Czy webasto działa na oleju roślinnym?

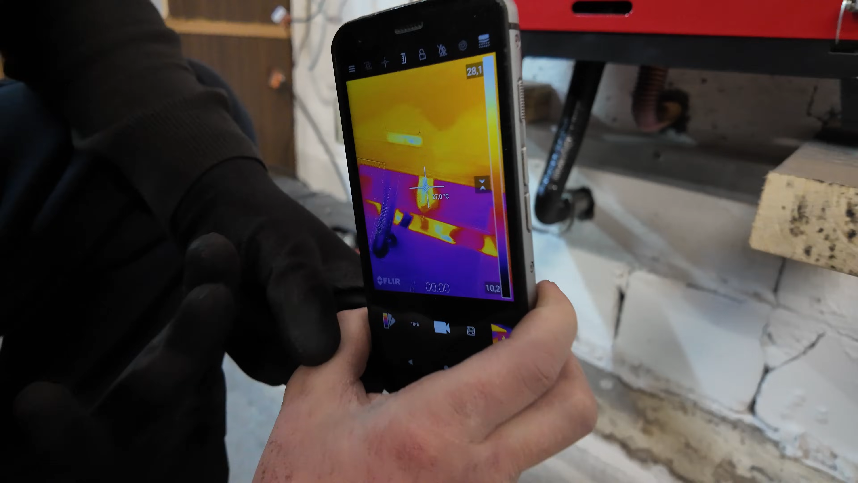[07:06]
I świeca żerowa będzie się podgrzewała.
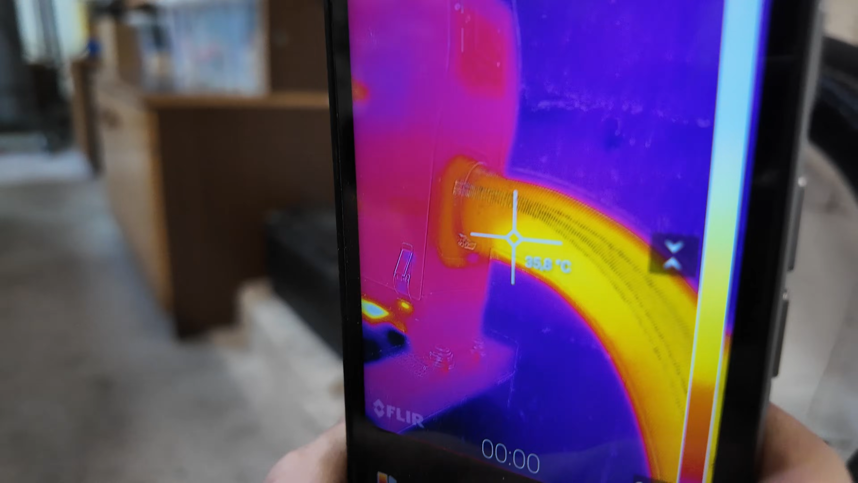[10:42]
Ale rozgrzewa się ewidentnie. Bo wydech tu ma temperaturę już wyższą.
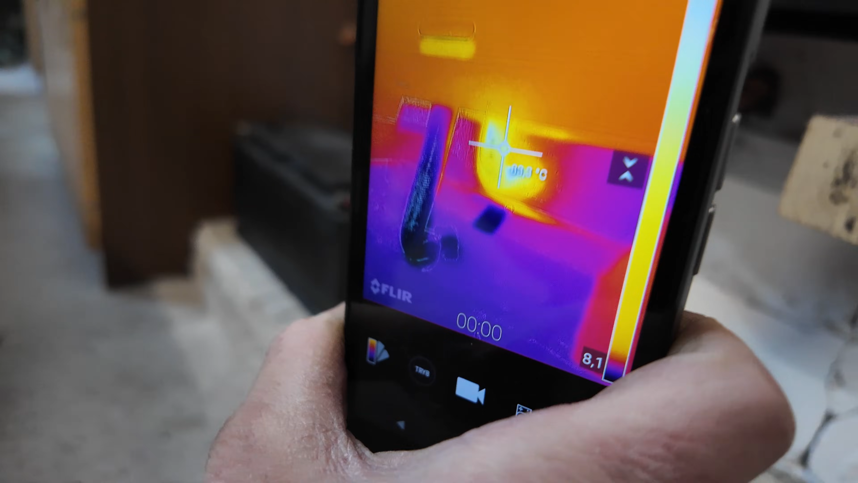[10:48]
Jest 80 stopni na wydechu. Teraz już jest całkiem ciepłe powietrze.
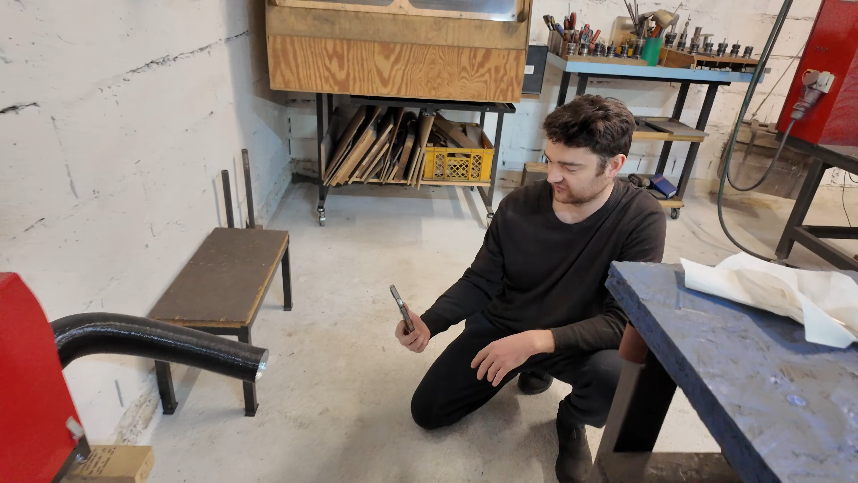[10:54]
Ale nie mam takiego punktu odniesienia dobrego do temperatury.
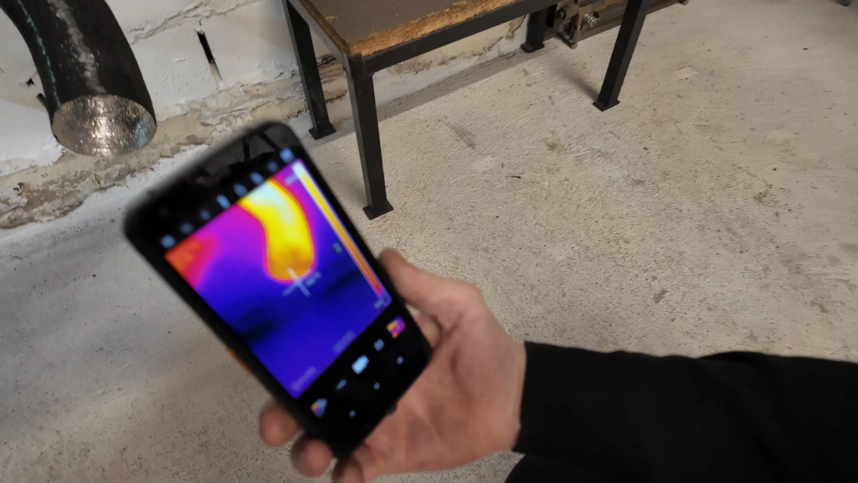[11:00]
Ile tam jest? Około 50. Wylatuje.
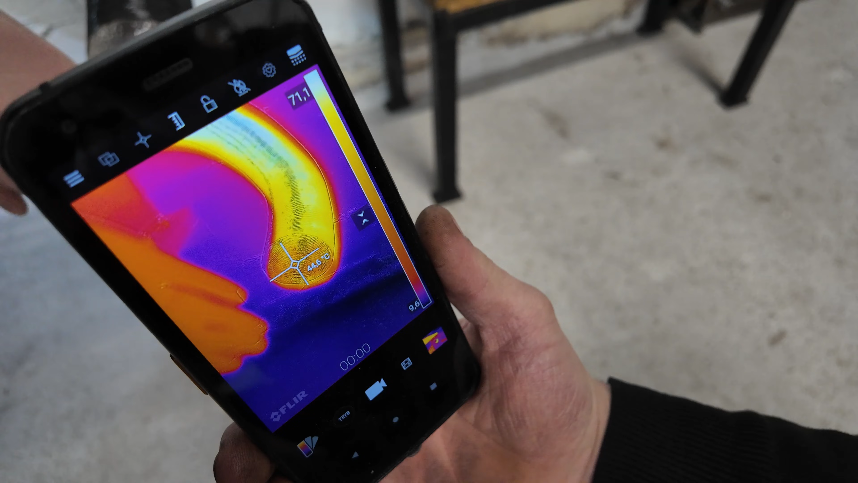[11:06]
Cieplutkie. Także słuchajcie na koniec wniosek jest taki.